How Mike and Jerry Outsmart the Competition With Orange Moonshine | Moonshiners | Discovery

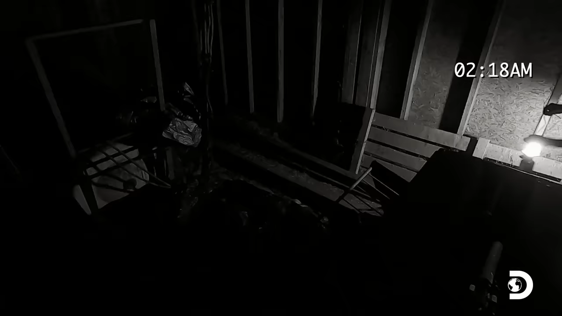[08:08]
That's somebody walking in right there. Oh, that's damn Richard and Craig, man. What the hell? They're looking through our .
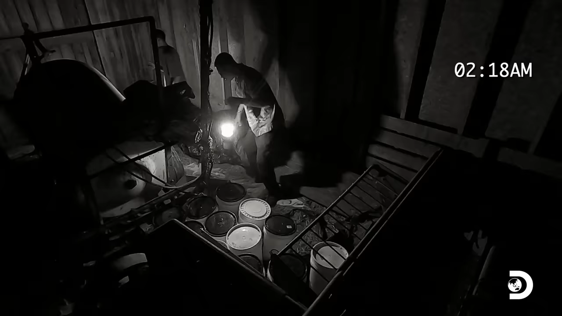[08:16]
There he goes, picking that damn elbow up. So they've been here. Why is our stuff still here?